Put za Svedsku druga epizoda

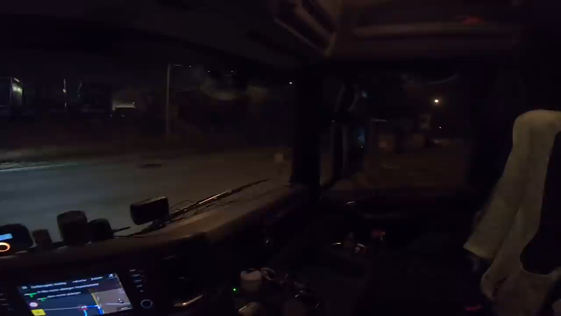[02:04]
Jetzt rechts abbiegen, rechts abbiegen. Eto ga.
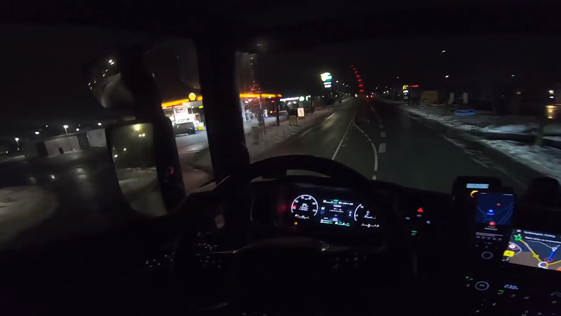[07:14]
Bitte in 150 Metern den Kreisverkehr an der dritten Ausfahrt verlassen,